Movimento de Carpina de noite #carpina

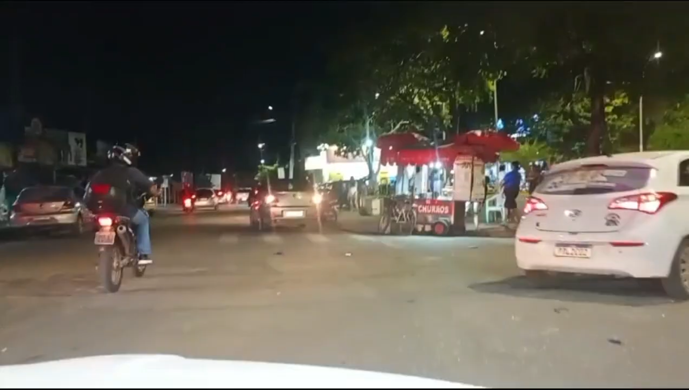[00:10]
E aí, Maurinho, vamos mostrar um pouquinho do que tá rolando agora na cidade? Bora! Vamos embora, gente, se inscreve aqui no canal, deixa teu like, vai vendo aí como é que está a carpina.
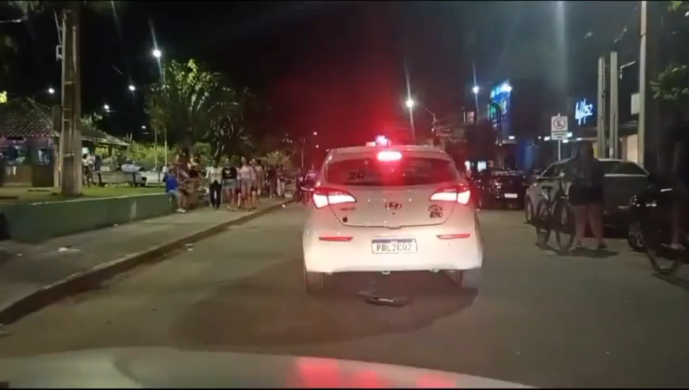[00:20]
Olha o movimento! O movimento! Ah, lá vai ser, vai comprar aqui mesmo.
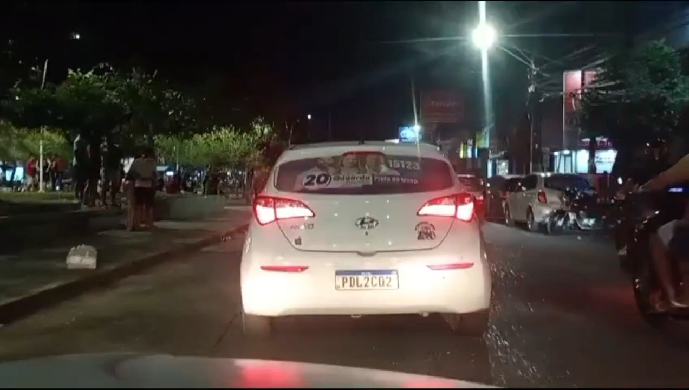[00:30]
Ah, não, der pra cá? Não, vai vir aqui. Essa é a seleção, não passa lá, vir lá. Aqui eu acho que passa, hein?